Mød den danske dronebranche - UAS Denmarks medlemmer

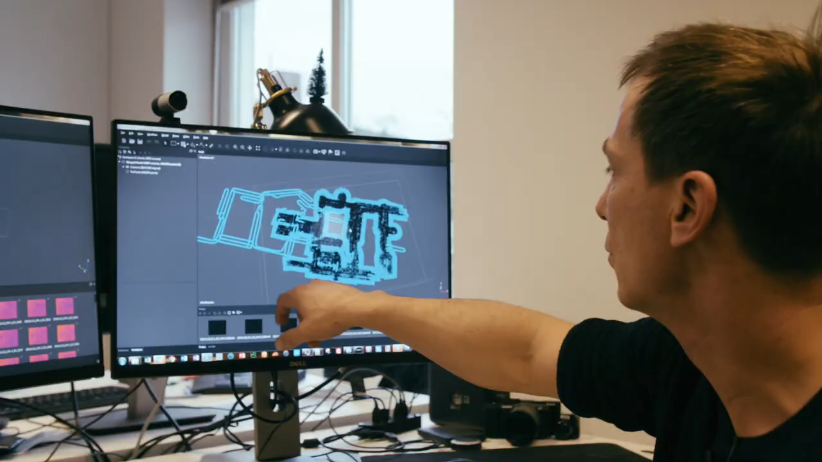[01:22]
Hun tager otte billeder i sekundet, og så kan du se hvert billede af georefraeret, så er de så sat ind i et koordinatsystem.